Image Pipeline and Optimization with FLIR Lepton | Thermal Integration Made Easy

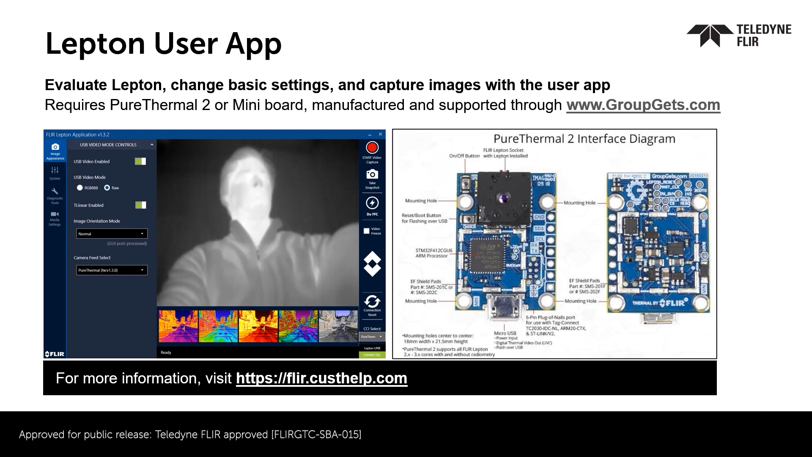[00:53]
It's best to use a board like this that has a standard USB output that can stream over UVC to simplify the process of capturing data and sending commands to the camera. The video output of Lepton has multiple formats and can come from different parts of the video pipeline. Lepton 2.5 and 3.5 are radiometric.